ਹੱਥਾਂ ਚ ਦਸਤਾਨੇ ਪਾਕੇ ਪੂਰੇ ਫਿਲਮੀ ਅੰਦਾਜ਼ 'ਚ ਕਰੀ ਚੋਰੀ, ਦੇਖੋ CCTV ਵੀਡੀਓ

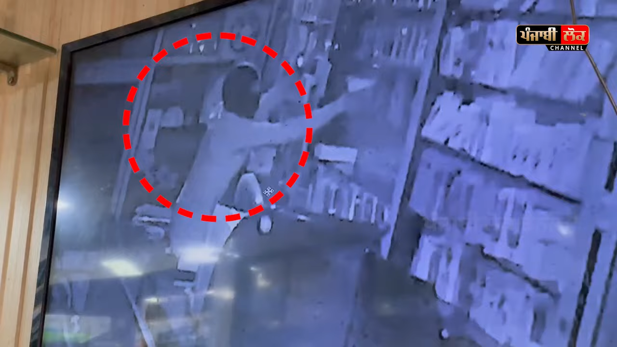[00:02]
ਸਾਢੇ 10 ਵਜੇ ਆਇਆ ਦੁਕਾਨ 'ਤੇ ਅਤੇ ਆ ਕੇ ਦੇਖਿਆ ਤਾਂ ਮਤਲਬ ਤਾਲੇ ਖੋਲ੍ਹਿਆ ਅਤੇ ਸਮਾਨ ਸਾਰਾ ਗਾਇਬ ਹੋਇਆ